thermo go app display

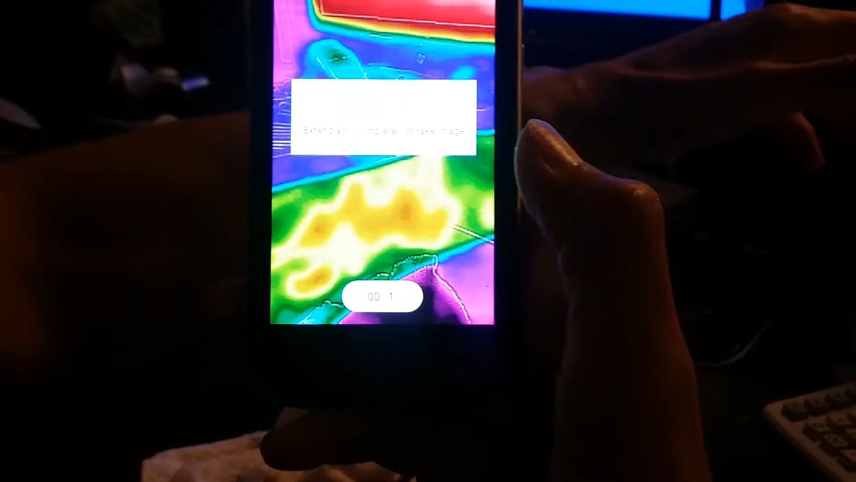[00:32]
My body was modified due to
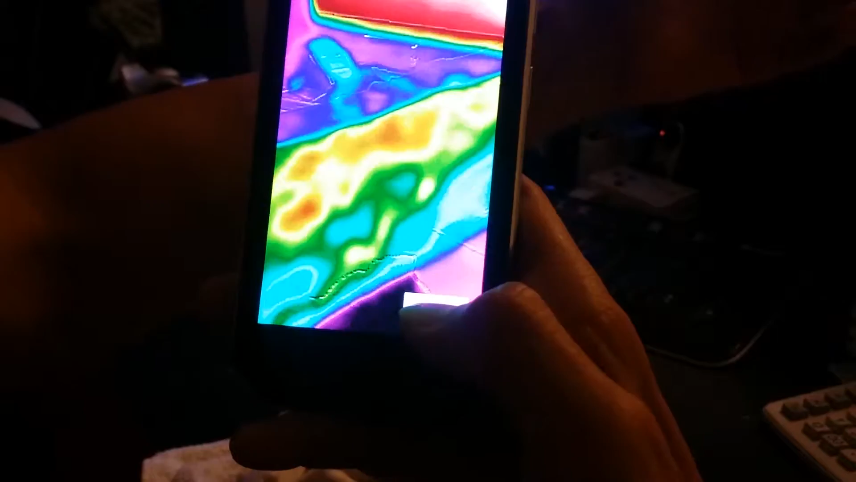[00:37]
dialysis so you can see very clearly the blood flow in the images as the image is captured.
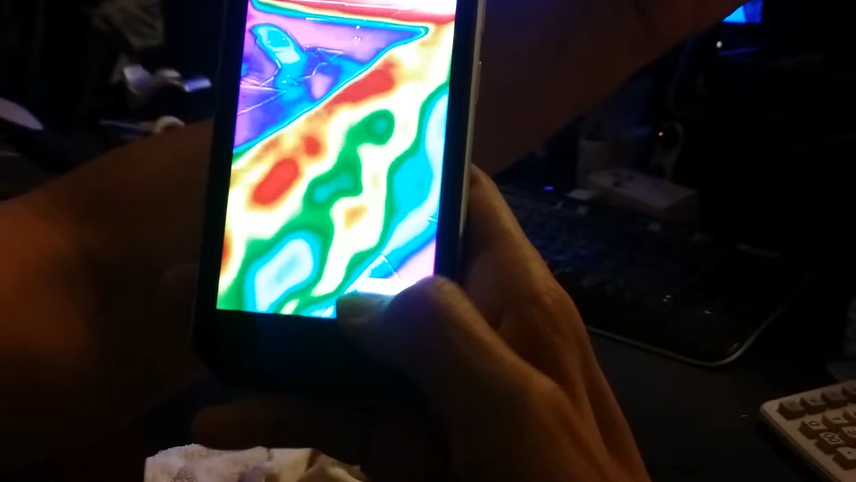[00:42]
You can take the images and save them successfully.